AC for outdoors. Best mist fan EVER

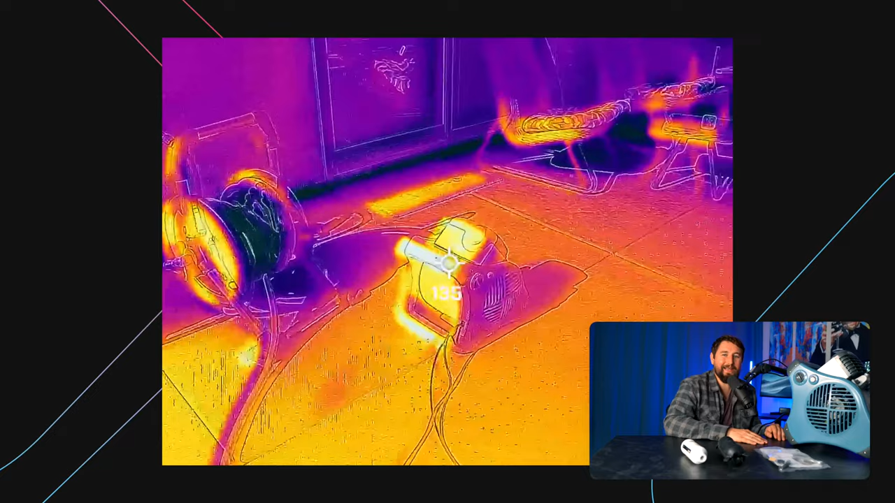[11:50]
I tested it out on a day that it was around 117 degrees in the sun with surface temperatures scorching way,
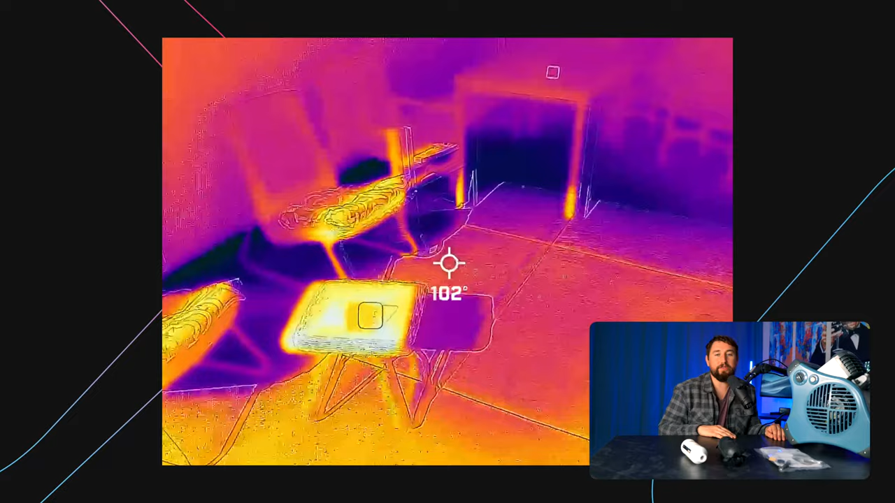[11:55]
way above that, and the air in the shade was 104
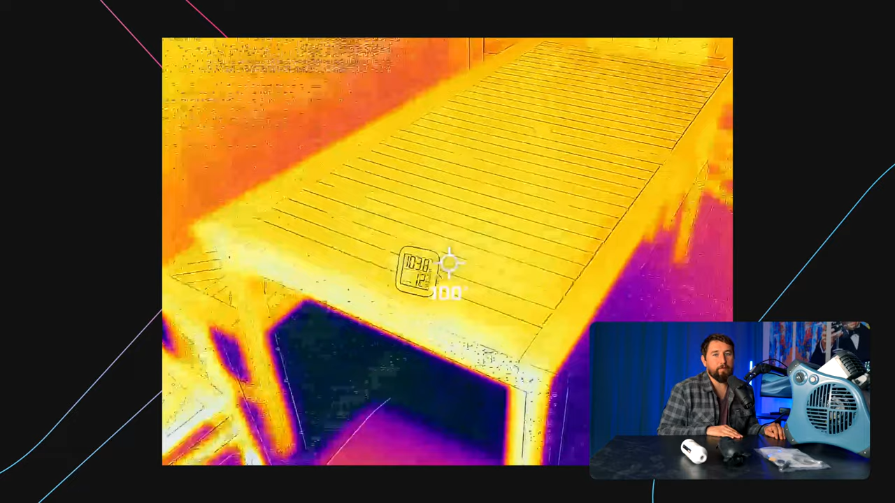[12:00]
degrees with surface temperatures about the same as that.
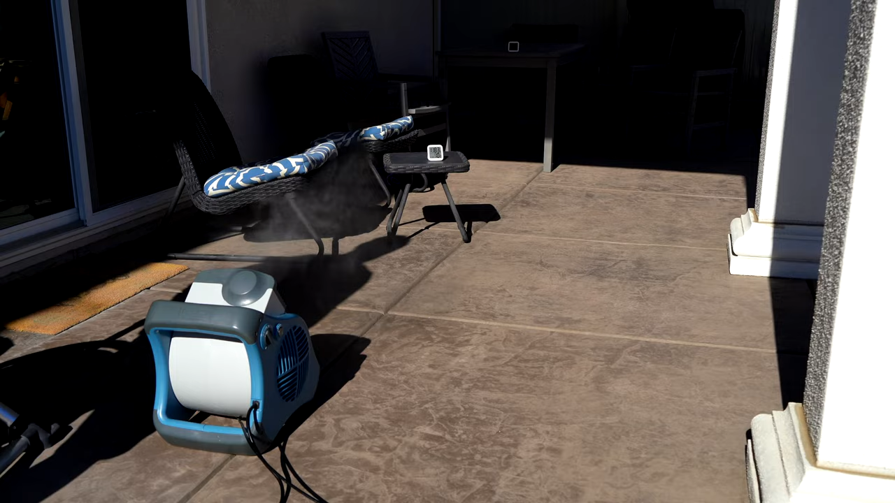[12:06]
It starts to cool down the area as soon as you start it up. It starts to feel good.
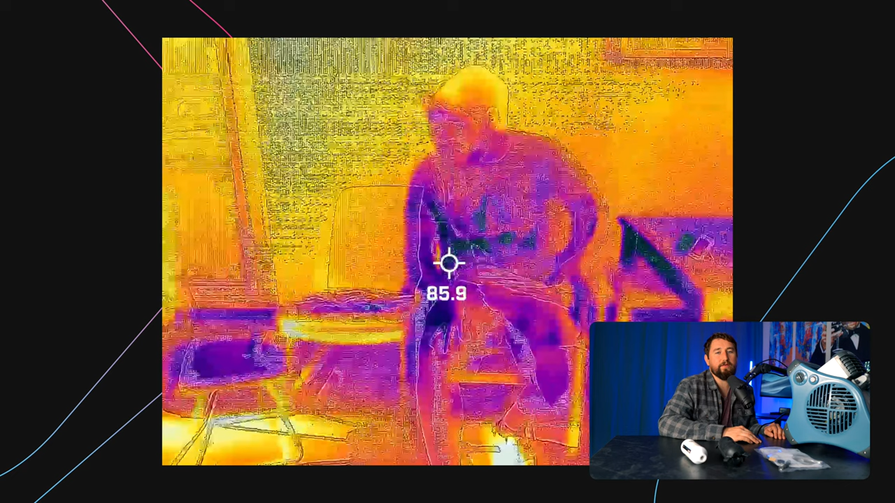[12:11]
You can see the surface temperatures are darker here, lower on the mist side, but the thermal camera just really doesn't do this justice. The body is still 98 degrees, so that heat still shows on this camera.
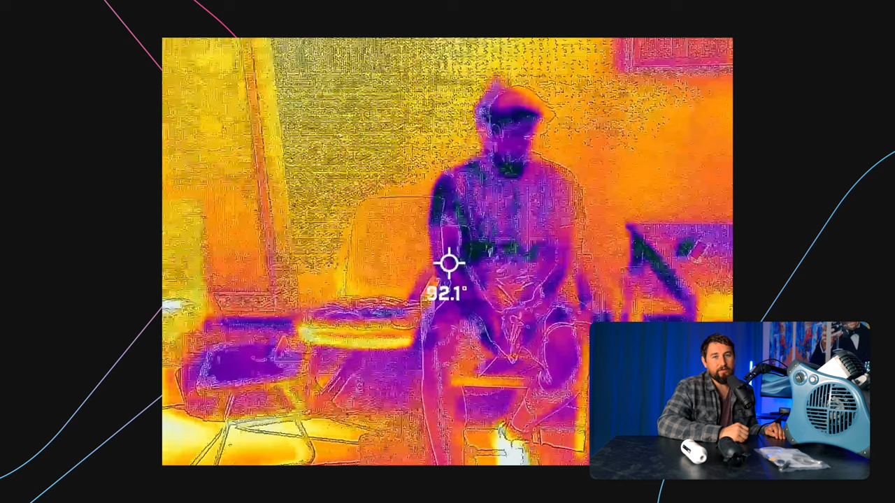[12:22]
But if this camera could capture the feeling of cool, the cool feeling is maxing out.
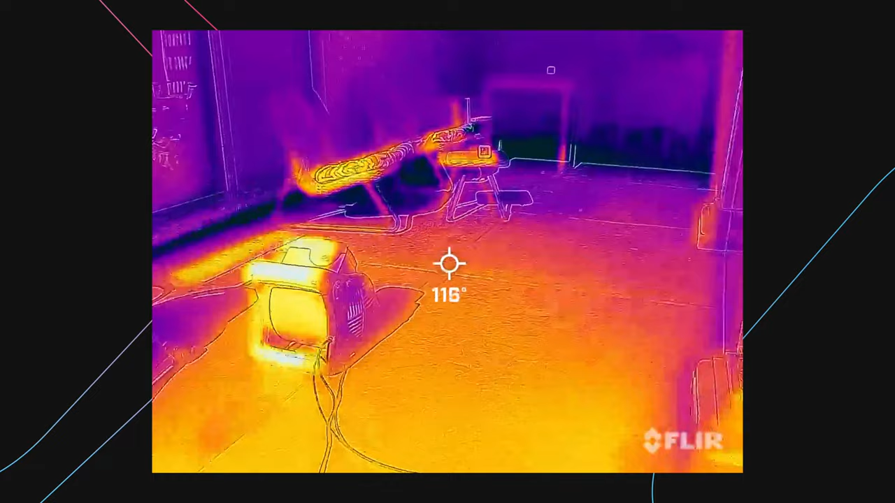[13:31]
like the cement around you. It feels like an oven, and the oscillating fan just cools all of that down.